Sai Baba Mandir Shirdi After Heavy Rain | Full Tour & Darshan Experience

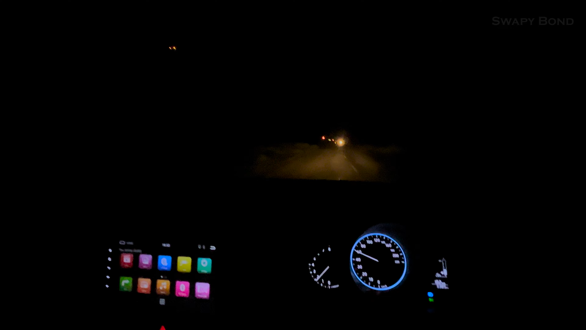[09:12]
तो यहाँ पे बहुत जोरों से काम चल रहा है. ये देखो नागपुर के लिए हाईवे.